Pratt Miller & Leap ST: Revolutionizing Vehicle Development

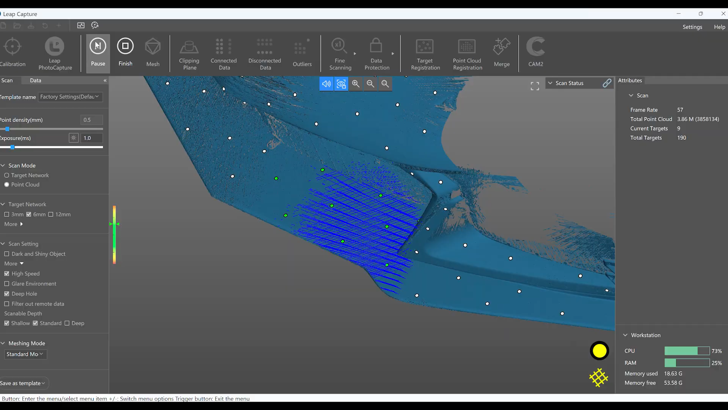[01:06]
to a proven ground and have a compact system that can get us the data we need quickly and effectively.
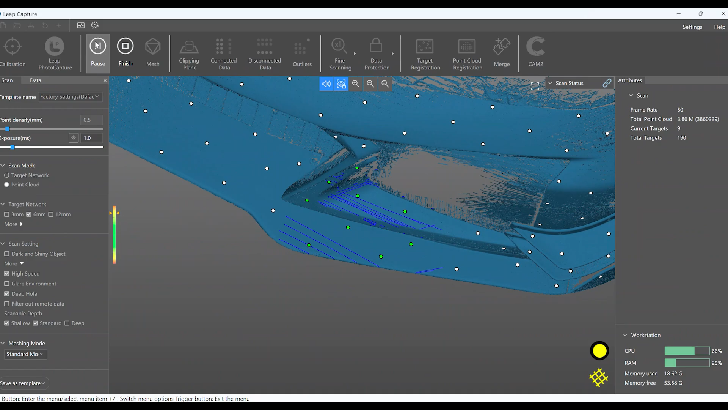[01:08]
The five different modes of the LEAP-ST are really useful to have for different types of scanning that you need to do. So you might want to do a large area scan and use the photogrammetry.